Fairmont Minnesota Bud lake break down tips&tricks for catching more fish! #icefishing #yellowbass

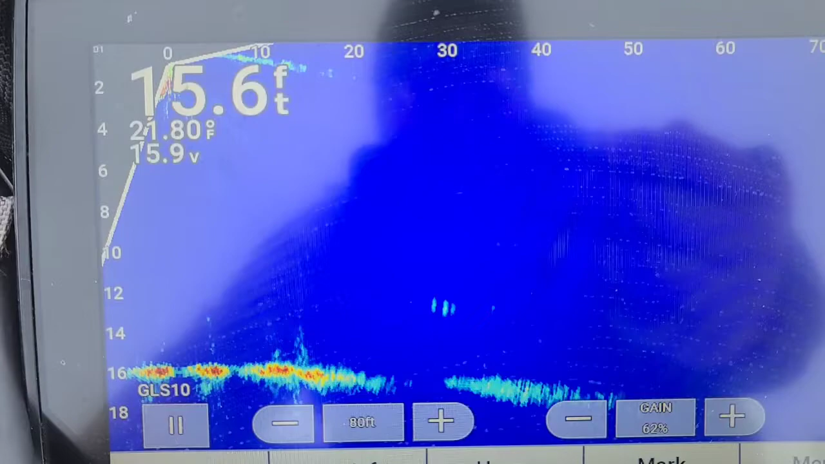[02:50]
On screen: depth 15.6 ft, water 21.80°F
We got a nice school here, about 30 foot away from us,
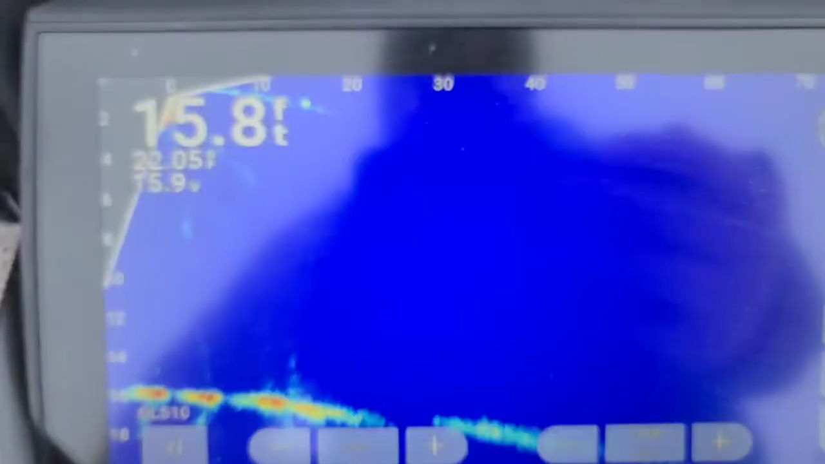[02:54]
so let's go,
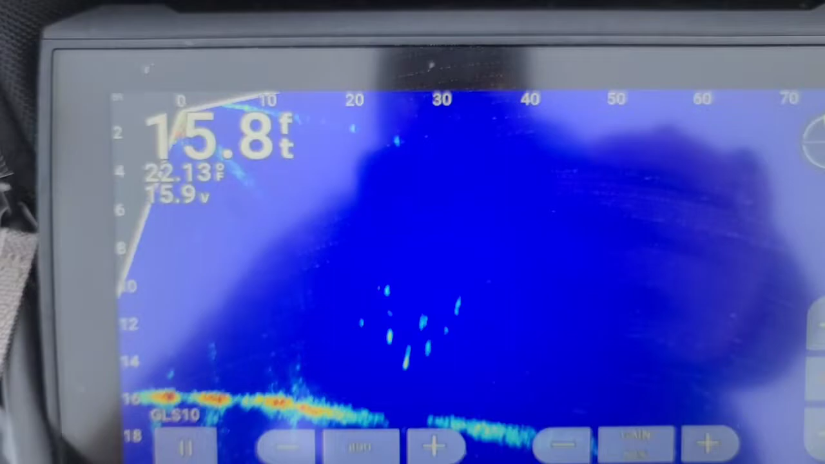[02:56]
On screen: depth 15.8 ft
that looks like about the middle of them, 30 foot that way,
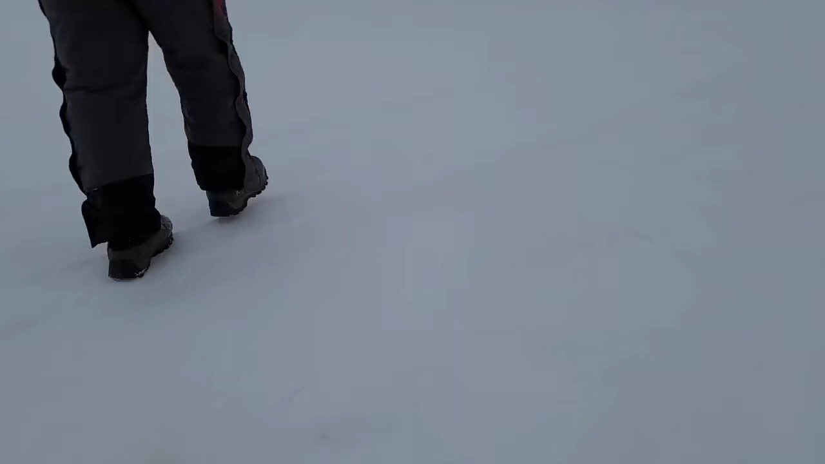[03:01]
we'll drill another hole, see what we got, see what these fish do and how they
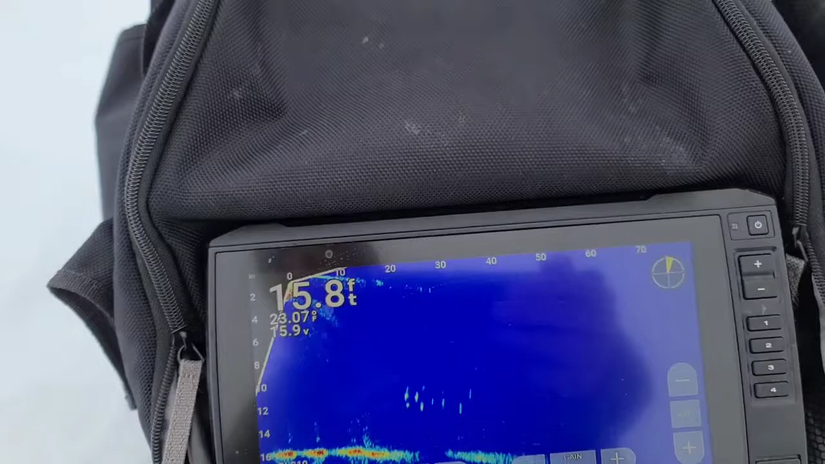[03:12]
On screen: depth 15.8 ft
react to him drilling a hole and walking on the ice. You can tell a lot about a school of fish, just on what they do when you're walking on the ice,
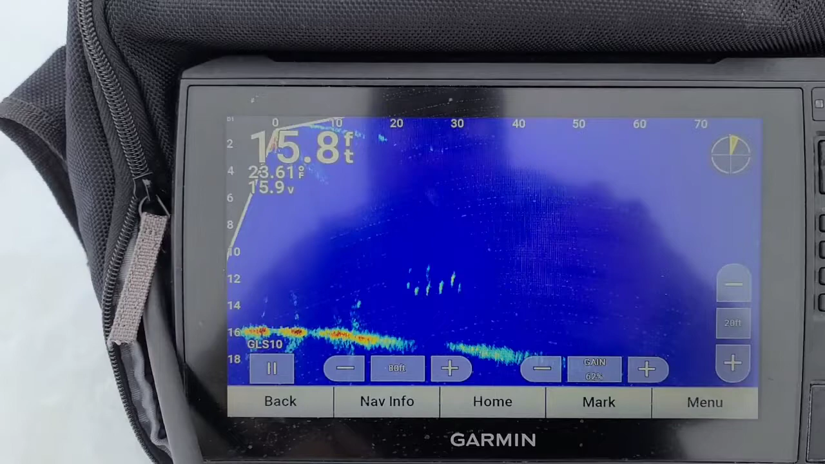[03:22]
On screen: depth 15.8 ft, water 23.61°F
while you're drilling, if you have one of these Garmin LiveScopes.
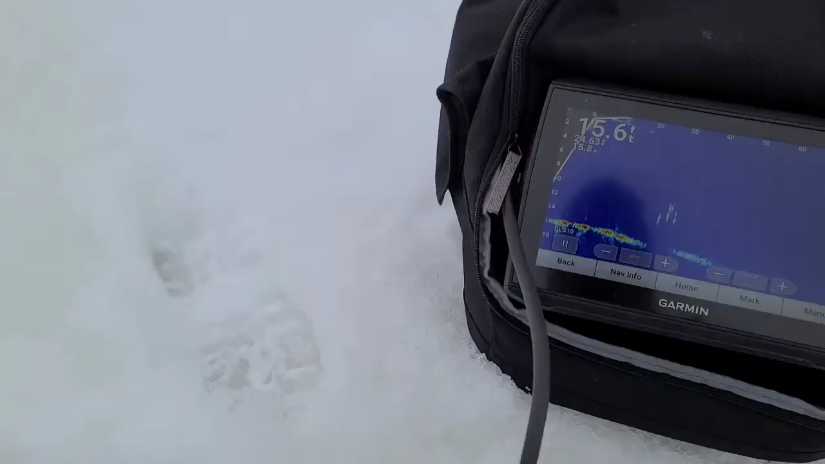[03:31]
Another thing, I mean, if you don't have a LiveScope, I'm going to do a video on it one of these days how we used to do it, just with flashers,
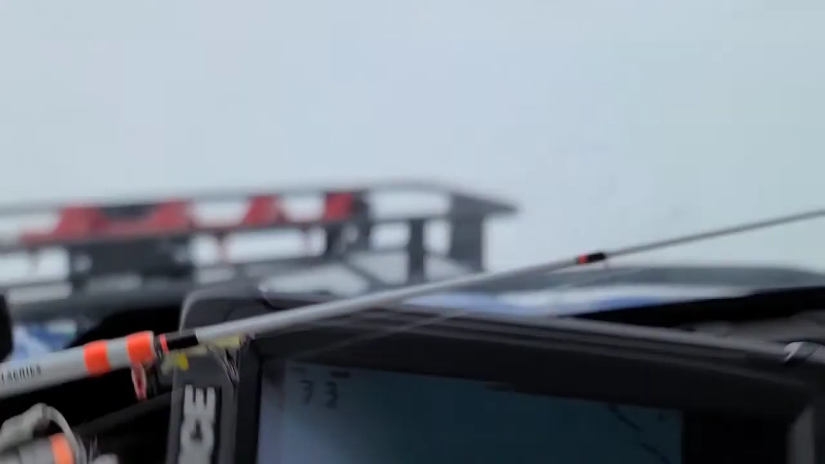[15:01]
On my graph here. You can see it. Coming up on.